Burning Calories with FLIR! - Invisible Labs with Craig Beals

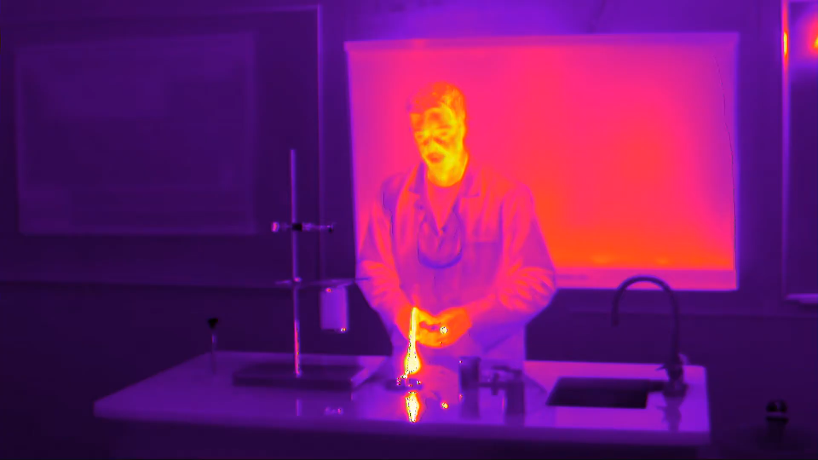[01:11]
As it's heating and burning the calories or releasing the energy,
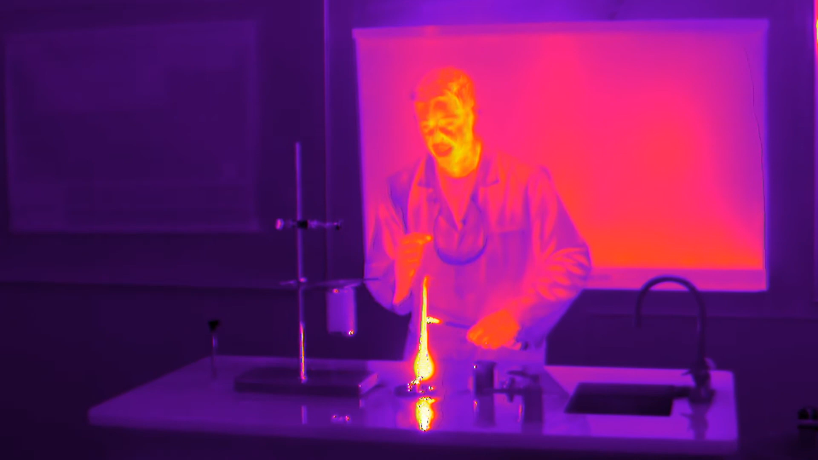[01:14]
I'm gonna show you how we can measure that in the lab in a very simple way.
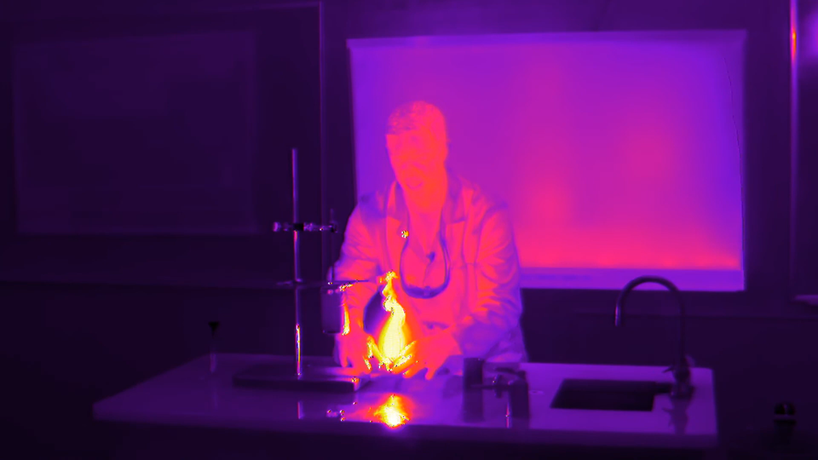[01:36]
This is my homemade calorimeter for measuring calories at home. Now look at this.
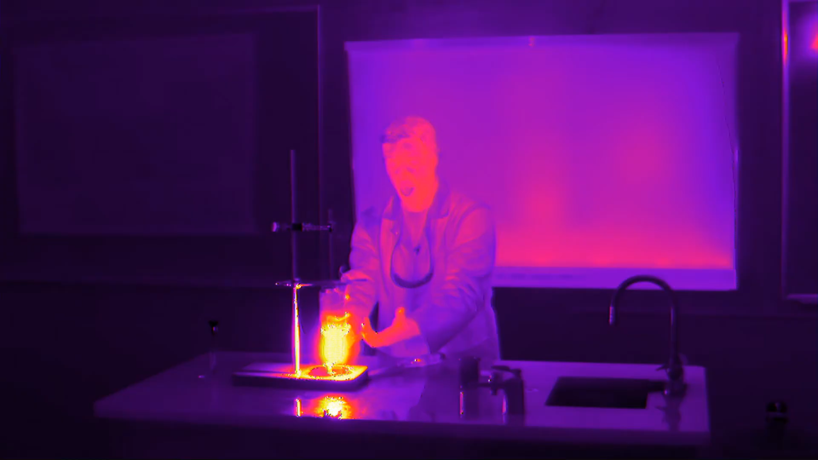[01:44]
All of that heat is going up into the can.
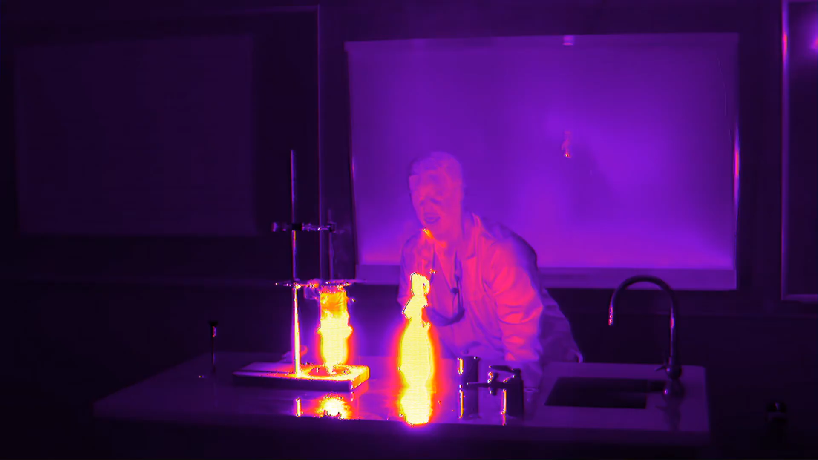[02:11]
Look at all the energy coming off of that.